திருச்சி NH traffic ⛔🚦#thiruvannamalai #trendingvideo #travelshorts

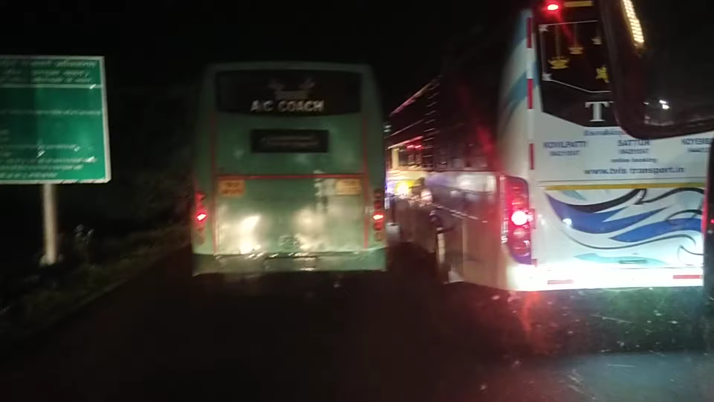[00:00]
உளுந்துருப்பேட்டை டோல் பலாசா 15-8-204, அதிகாலை உண்ணே உக்காமணி
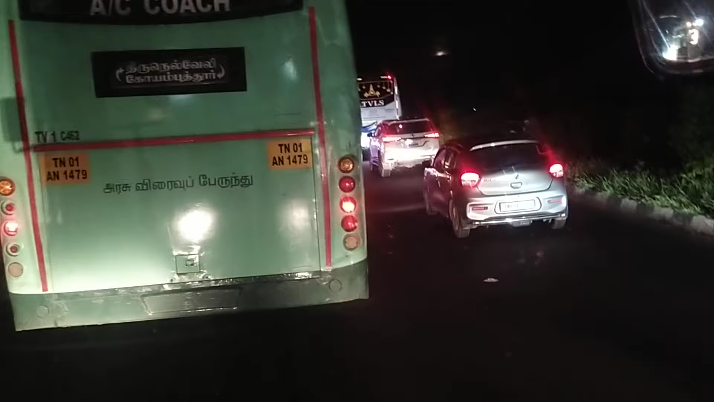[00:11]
ட்ராப்பிக்கின்னால் புடந்துரு லிவனா வரத்துனால் எல்லாரான் அட்டூர் போரா வண்டீங்க,
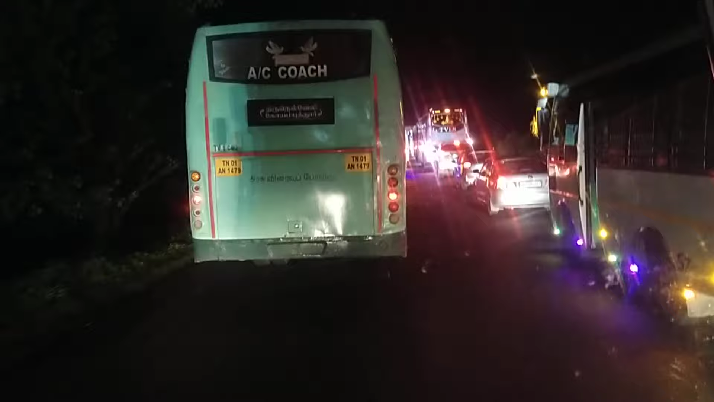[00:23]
சென்னையில்லுந்து வரக்குடிய வண்டீங்க எல்லாந்து டோல் பலாசானல் உளுந்துருப்பேட்டு டோல் பலாசானல் ஒரே
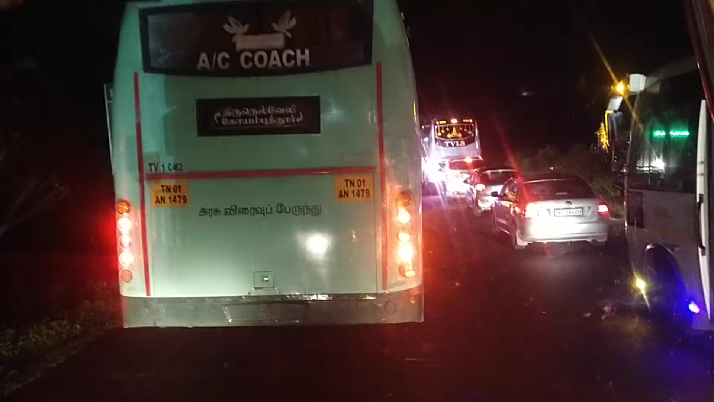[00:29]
ட்ராப்பிக்கின்னால் பாத்தனி தனமாவன் அண்பரலே நரியை சுறியலா வாரklich��ல் இனேக்கெட்பரியாonda கானா உக்காற வரந்து